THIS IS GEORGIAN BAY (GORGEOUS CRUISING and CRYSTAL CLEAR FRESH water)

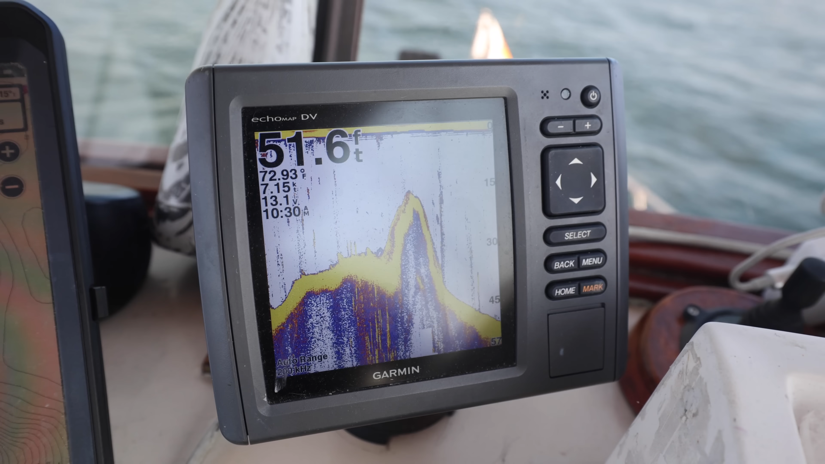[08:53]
On screen: depth 51.6 ft, water 72.93°F
I'm like staring at the depth finder, not only because I want to, so I don't hit any rocks, but it's so interesting because throughout like our entire travel so far with a muddy bottom and a weedy bottom,
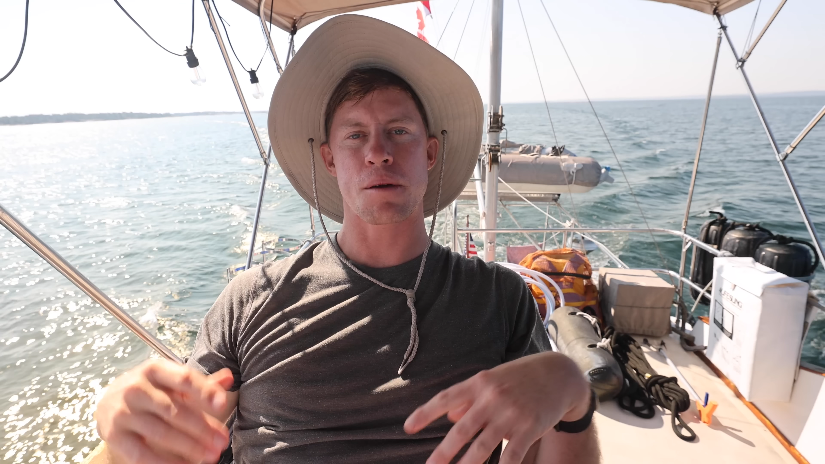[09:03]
you know, it's very kind of hazy. It's not very clear, like our depth finder gauge. It could be different for other gauges. But here, whenever going through like 50 feet-ish of water,
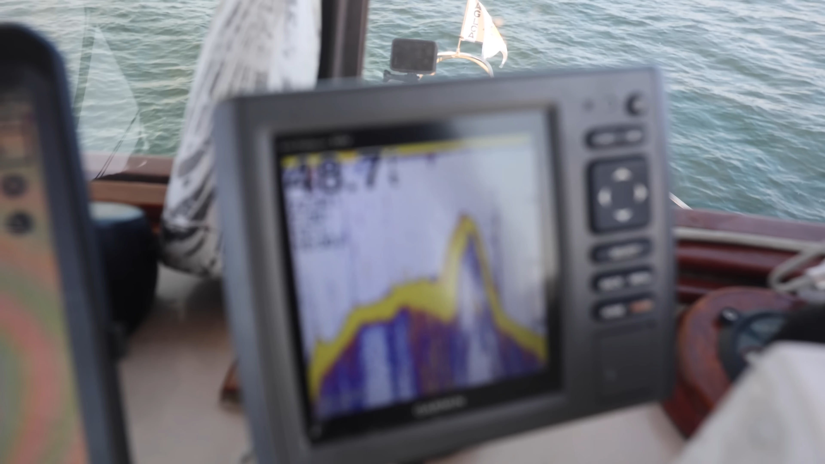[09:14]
you can just see the rocks and the outline of the rocks in the bottom.